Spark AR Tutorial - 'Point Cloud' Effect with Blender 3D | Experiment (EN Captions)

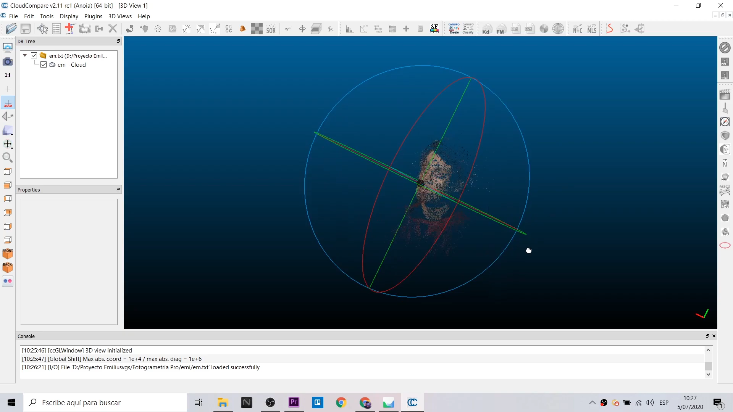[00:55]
Por ejemplo, mira el trabajo de Rubén, que al usar fotogrametría sobre las calles de Vietnam, logró un gran proyecto hecho con Unity.
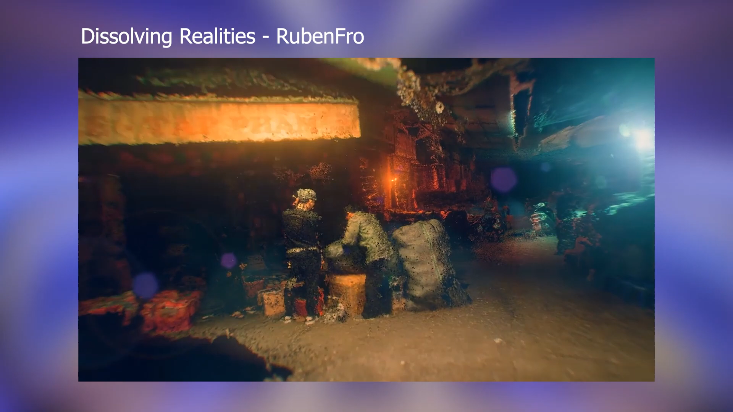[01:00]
¡Está realmente genial! Con esto te quiero indicar el gran potencial que existe al usar Point Cloud.
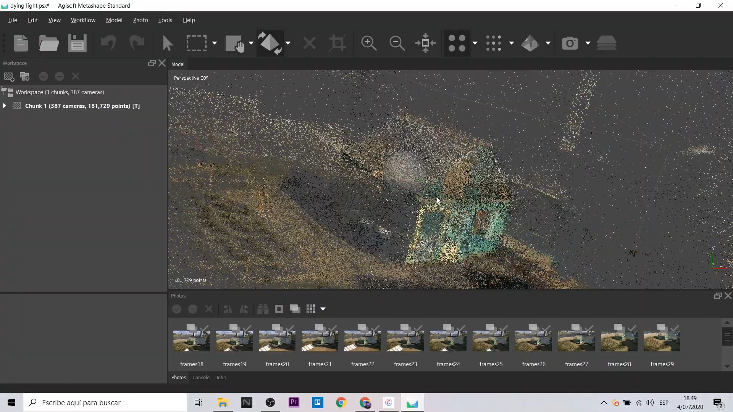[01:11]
Trabajar esta información dentro de Spark Art o cualquier otro editor de RLE aumentada puede resultar algo complejo. Primero, porque el Point Cloud pesa mucho.
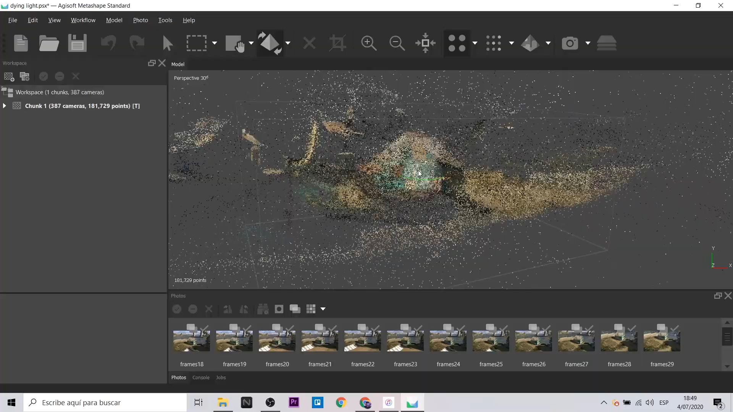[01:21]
Luego, porque al ser solo vértices, es claro que una malla no existe.
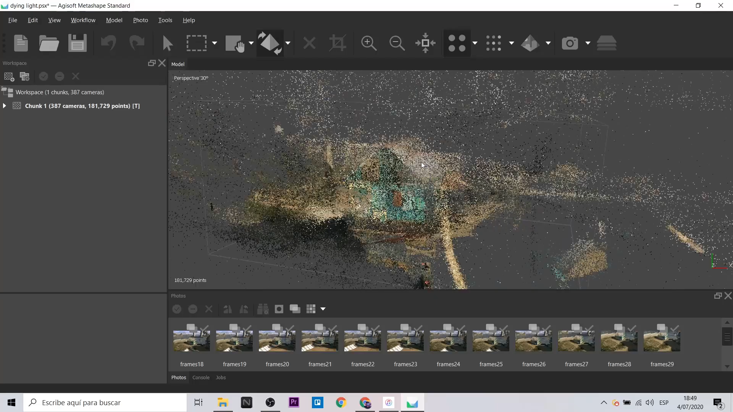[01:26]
Por lo tanto, no se visualizará en Spark Art.
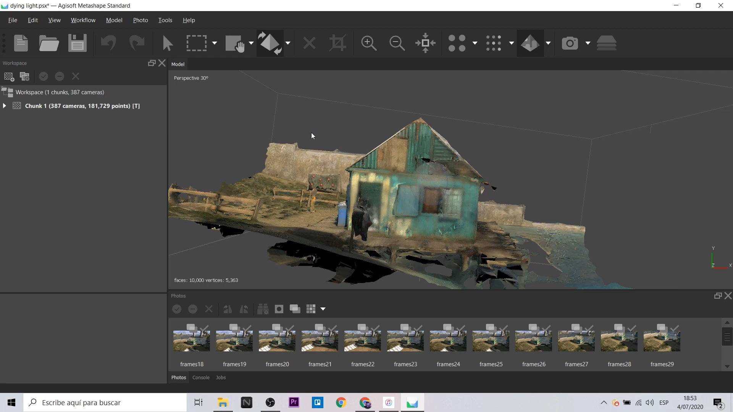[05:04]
Cuando tengas listo el archivo, pasaremos a exportarlo en formato OBJ. Ya en Blender, trabajaremos el mismo proceso.
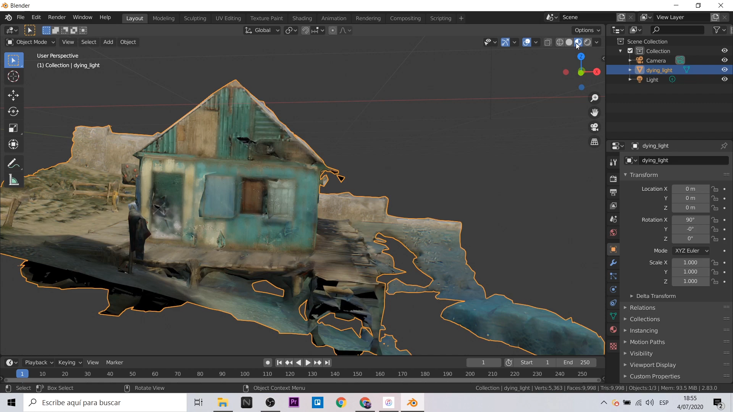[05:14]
Solo recuerda que en este paso tener textura no es indispensable.